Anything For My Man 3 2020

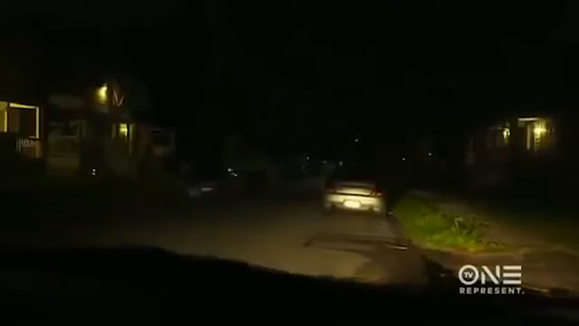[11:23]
Patricia drove to LaToya's house and dropped Terrell off at the corner of LaToya's street.
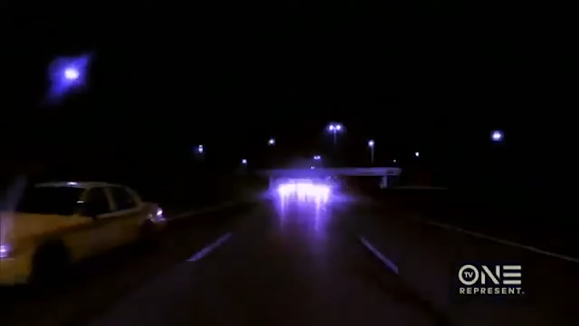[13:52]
LaToya decided to make the jump, regardless of the oncoming traffic. She knew that if she was going to die, she was going to die at her own hands and not at the hands of Terrell.